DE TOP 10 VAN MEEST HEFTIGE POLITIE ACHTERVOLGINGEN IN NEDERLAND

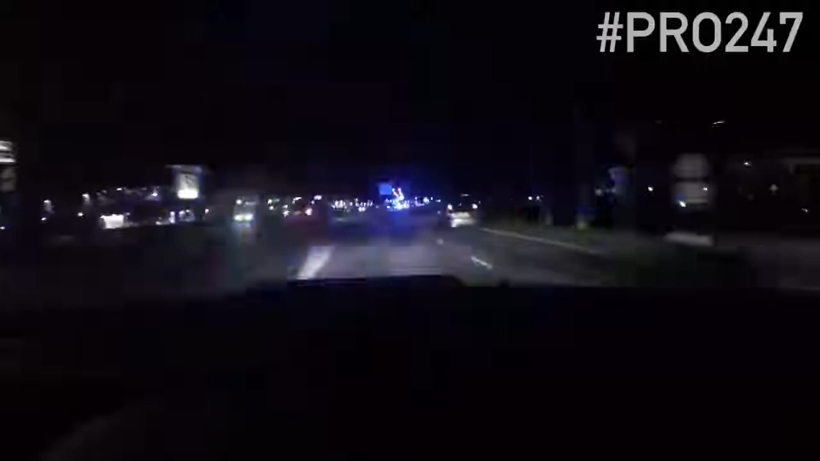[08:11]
misschien? 2149, we zitten achter. Ja, we zitten erachter, derde wagen. C, het gaat ontzettend hard. Wij hebben zicht. Ga kijken wat hij gaat doen. Dan gaat hij zijn aanrijding maken.
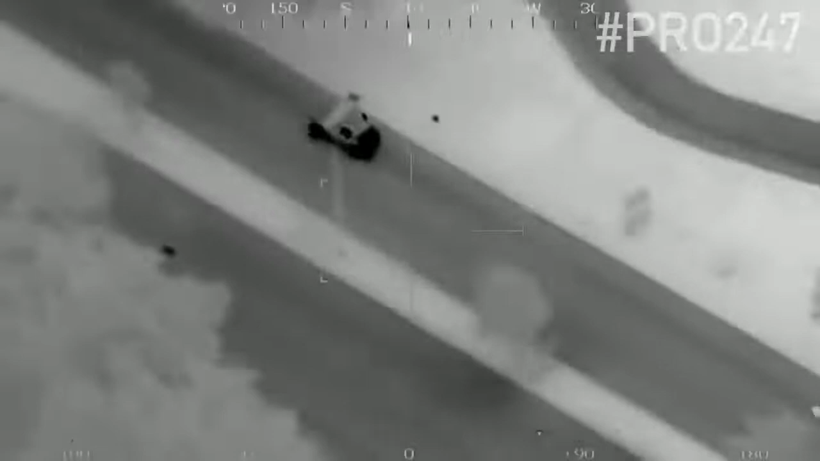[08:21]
C, spullen uit de auto gevoerd, kassoonpositie. Snelheid 130 km per uur.
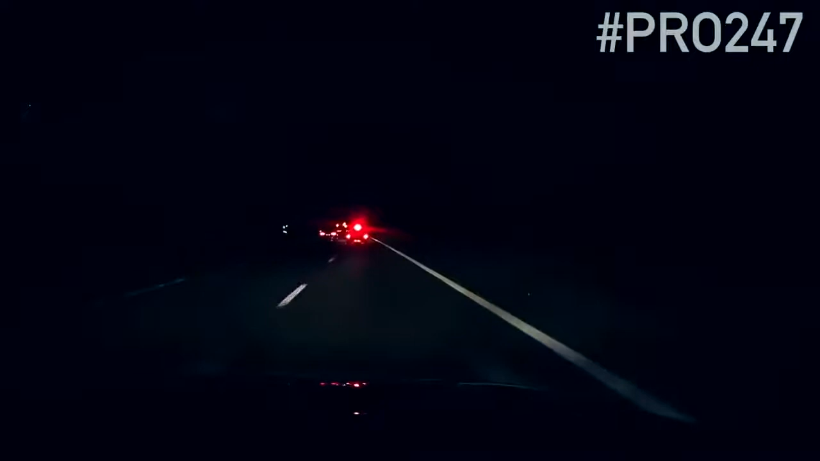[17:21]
Ja, is gezien. Voertuig gaat er vandoor. Voertuig gaat er vandoor, zeg maar één. Hij is me opzettelijk, jongens. Hij sluit me opzettelijk. Ja, dat begrijp ik. Collega, ga maar opzij.
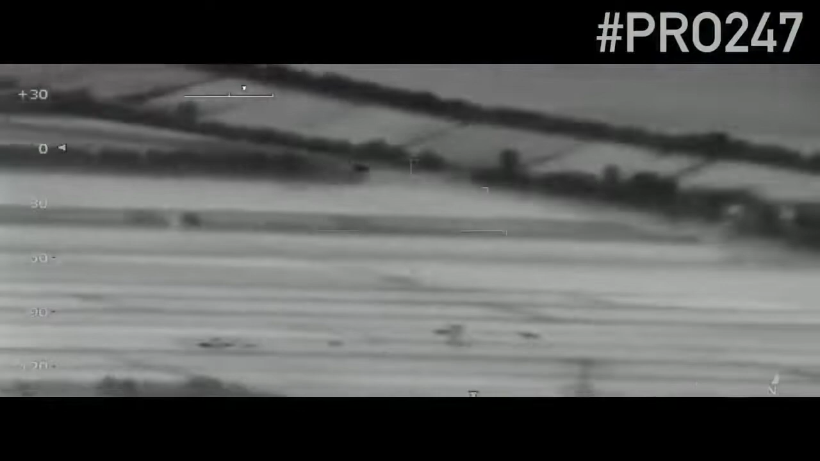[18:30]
Een Mazda 6, wit van kleur af.
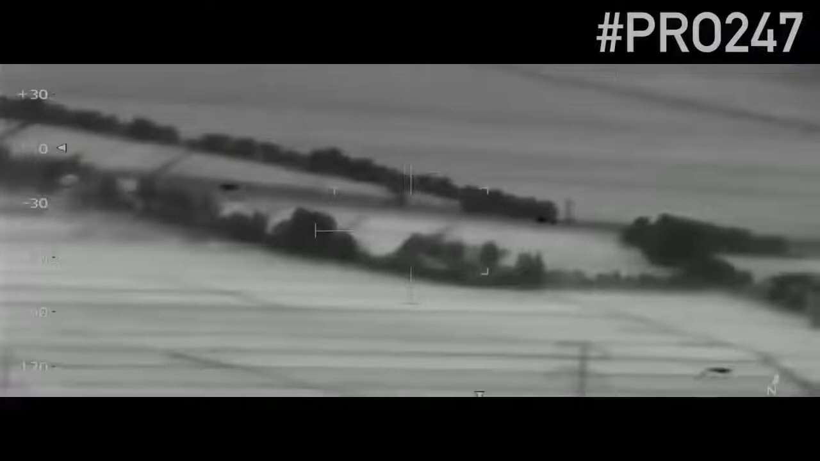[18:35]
Gevangen, de Zulu heeft de auto in beeld.
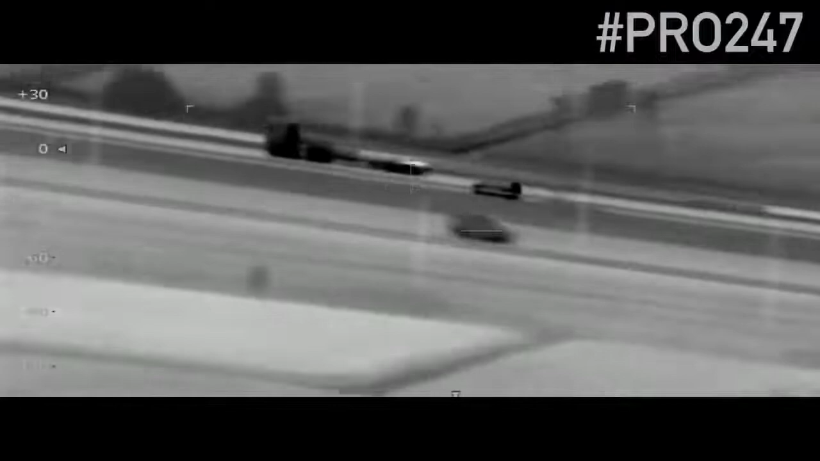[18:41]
Begrepen. Het op uw veiligheid. OC 501, ik wil dat die toerans iets meer afstand neemt. De toren voor ons iets meer afstand. Momenteel 24-4.
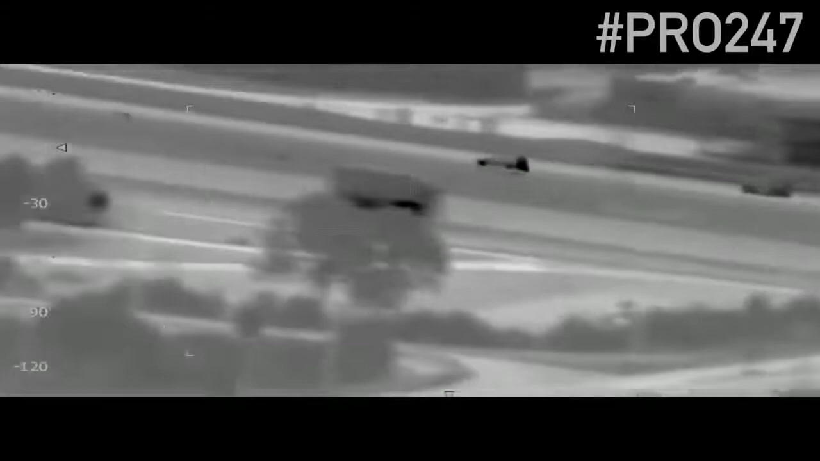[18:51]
De coördinatie neemt Utrecht over.
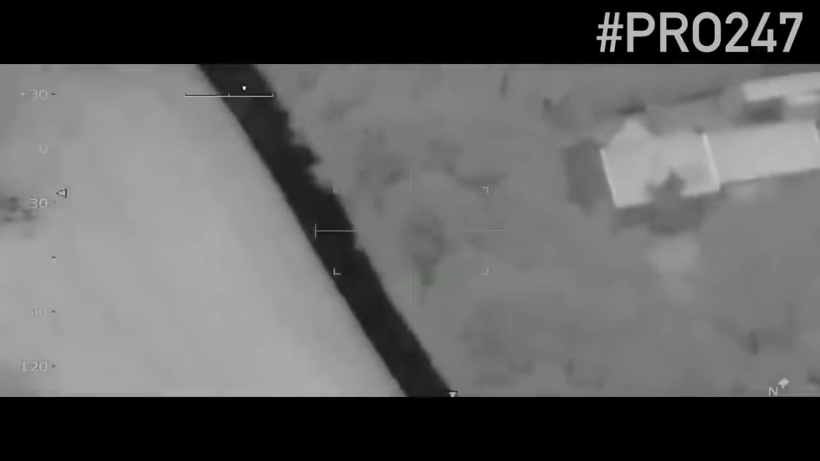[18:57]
Ja, ontvangen. Onze snelheid gaat iets naar beneden. Voor onze eigen veiligheid. De hele blijft volgen, is dat prima.
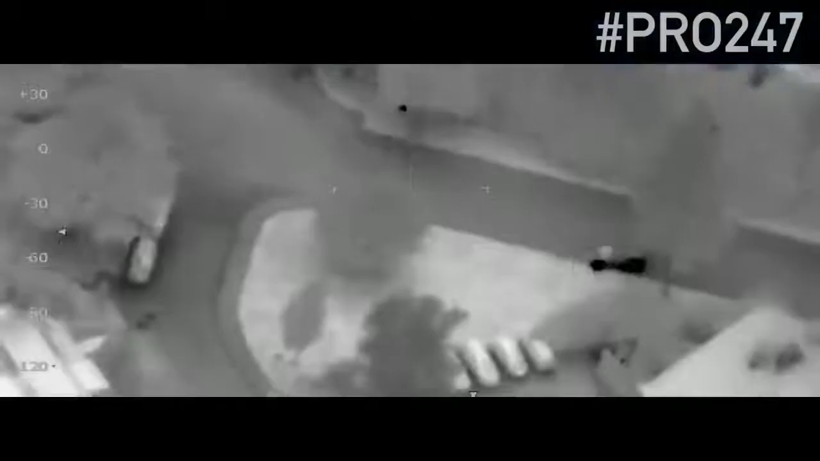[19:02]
Voertuig linksaf, de Zulu. Voertuig linksaf, woonwijk in. Ontvangen, en dan? Stop.
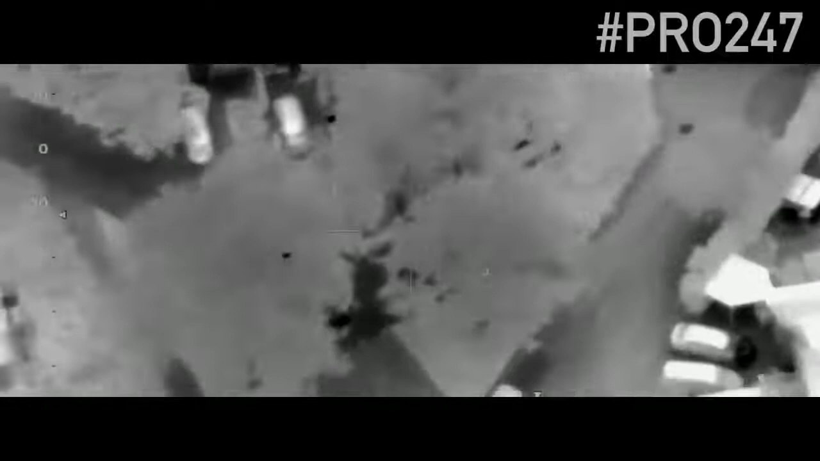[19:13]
Weet ik niet. Ik kijk eerst even naar de verdachte. Moment. Auto erachter, lukt er 1 uit. Ziet u hem lopen of onbekend waar hij is? Porsche, attentie, hij is eruit gegaan, weer teruggegaan naar de auto. Hij moet daar ergens zitten. Houd het even groot afgezet. Niet iedereen naar deze auto toe.
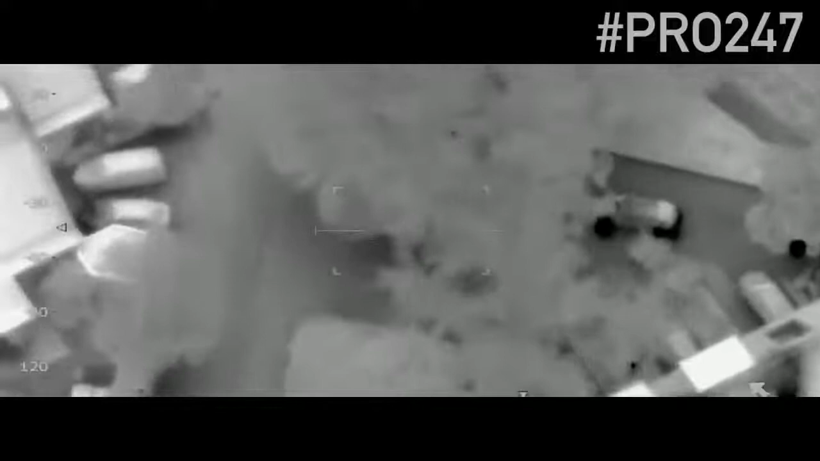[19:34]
Ook een paar eromheen. Richting Ringlandsweide. Maar volgens mij zien ze hem rennen.
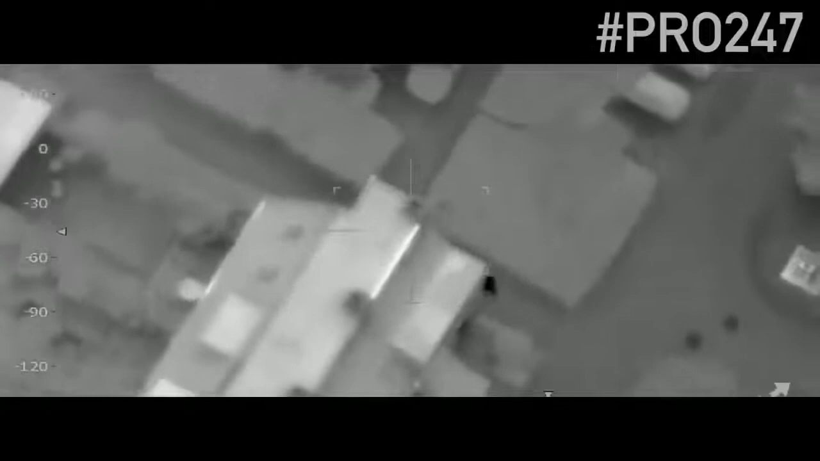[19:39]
Collega's geven ze bericht. Ja, verschillende eenheden. Een deel 501. Dus 1 dag aanhouden. Jullie hebben 1 verdachte aangehouden. Waar hebben jullie die aangehouden? Bij de auto zelf?
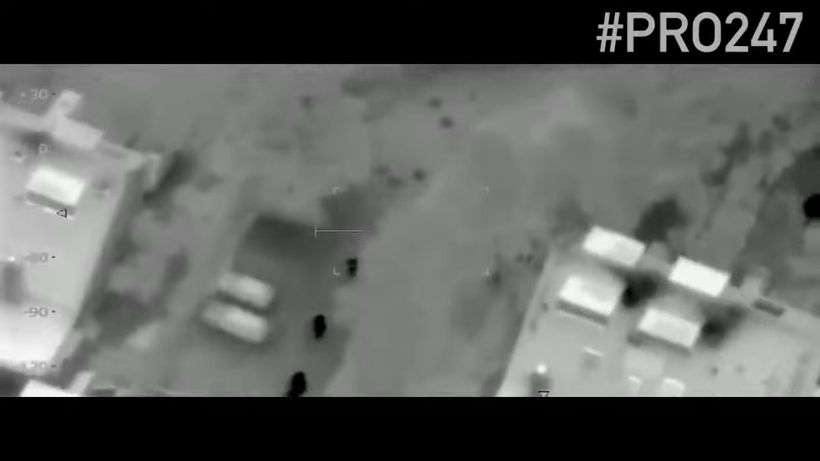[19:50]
Direct links van de auto, ongeveer 50 meter er vandaan. Ja, collega uit Rotterdam zit hier bij mij. Die geeft aan dat er 1 persoon in het voertuig zat. Pak de jas.
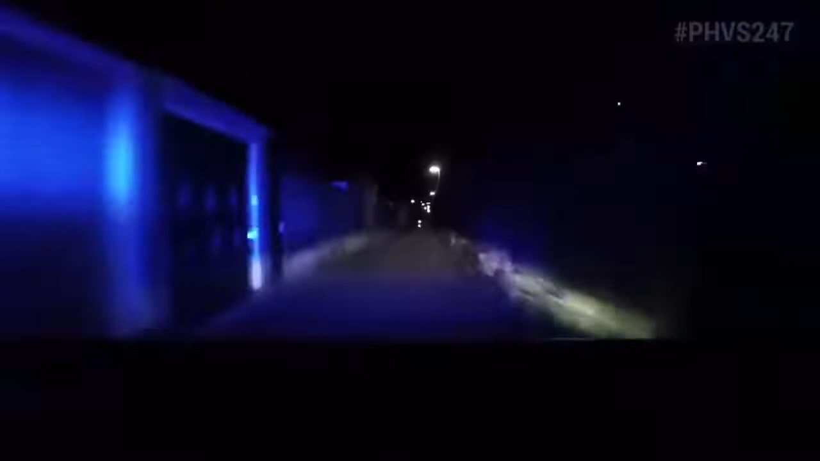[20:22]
Eikbossig pad. Parallel JHB Koekoekstraat. Nu in de richting van de Koningsstraat, richting centrum. Rechtsaf? Ja, rechtsaf de hoogte van Koningshof in de richting van de Emma-straat. Ga er maar voor. Pak eens even blokken. Emma. Rechtsaf richting Rembrandthof. Zullen de collega's even via achterzijde Rembrandthof pakken? Want dan pakt hij hem tussendoor het voetpad, denk ik.
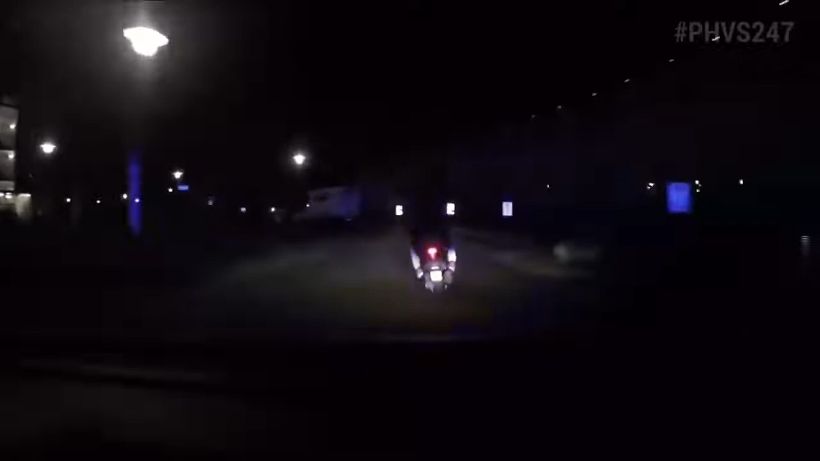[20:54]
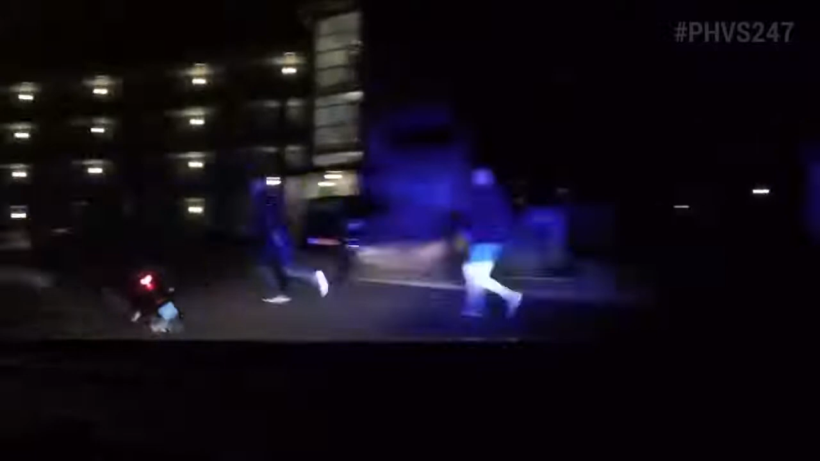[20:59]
Dankjewel! We rijden weer terug richting de Koningsstraat. Richting Koningsstraat, meteen.
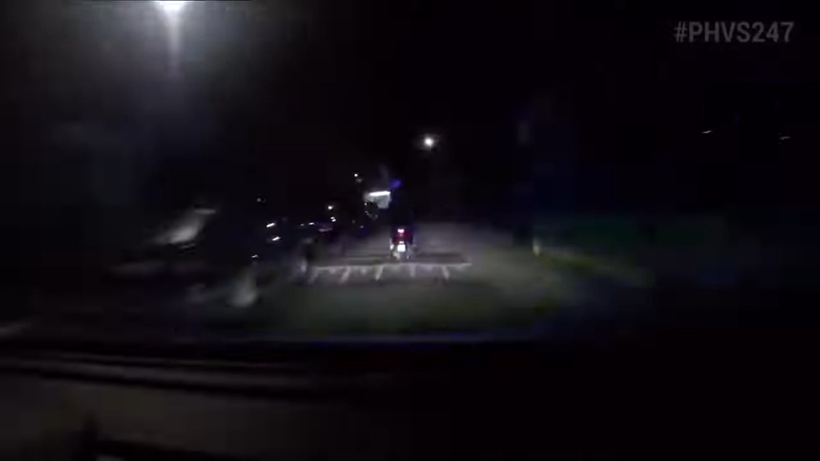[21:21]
Ja, linksaf Luidgarderlaan in richting van de Albert Heijn, zeg maar, richting Langestraat. Richting Langestraat? Ja, jullie hebben ze nu in zicht.
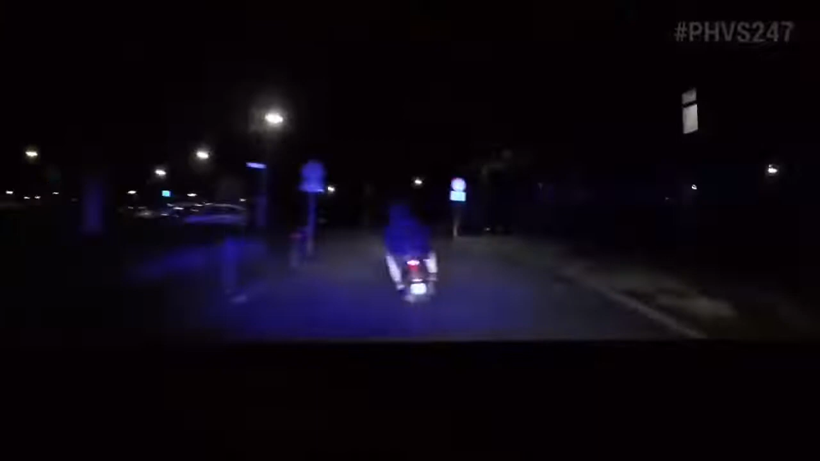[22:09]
Rechtsaf richting Wandelpad. Dus Wilhelmina staan. Rechtsaf Wandelpad, Wilhelmina staan. Ja, we gaan Wandelpad daadwerkelijk opgegaan. In de richting van de Diamantstraat. Jongens, rij even om via de oude Amersfoortseweg. Ja, daar rijden we nu. Ja, mooi.